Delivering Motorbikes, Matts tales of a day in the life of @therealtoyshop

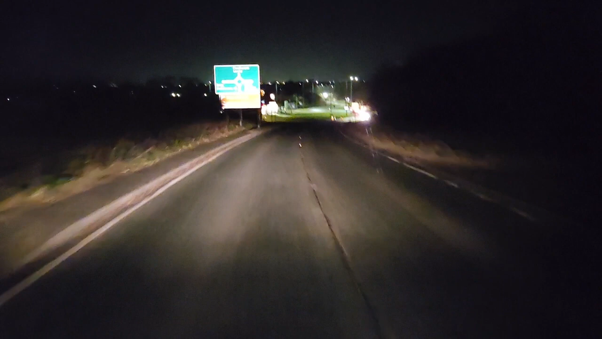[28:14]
Best sight in the world for a Grimsby lad.
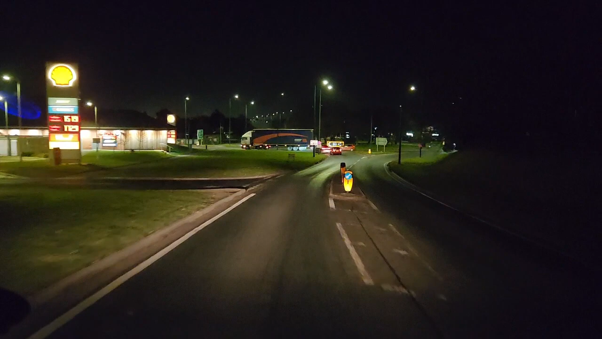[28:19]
Just getting to the Oaklands roundabout.
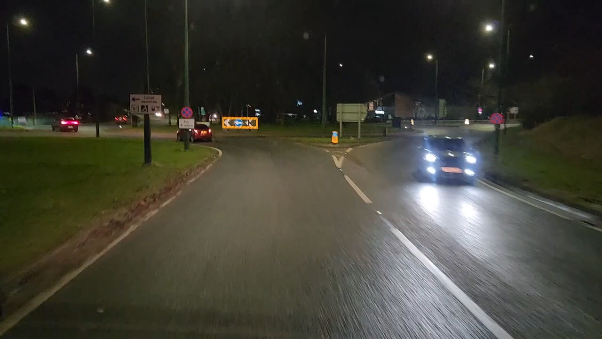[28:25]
Beautiful sight of the dock tower in the distance. Yes, that's it. Nearly there. Nearly there.
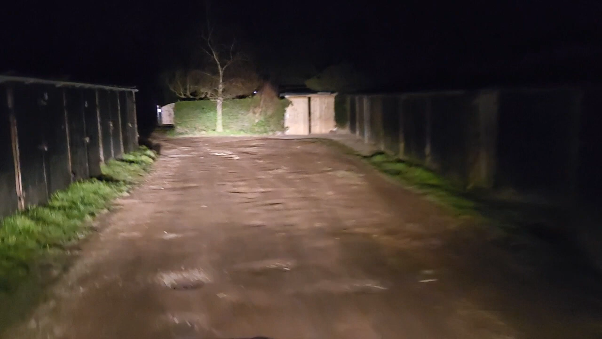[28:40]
That's it.
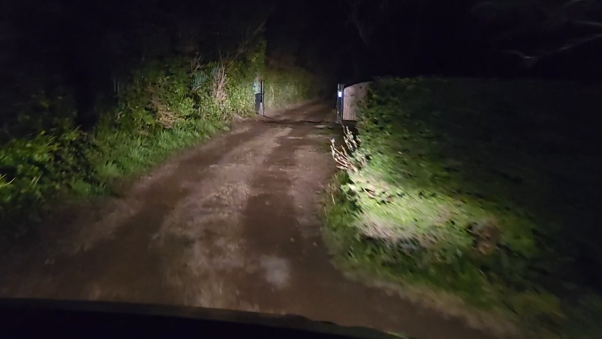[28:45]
Just arriving back at the ranch. Been a long day, but we're here now.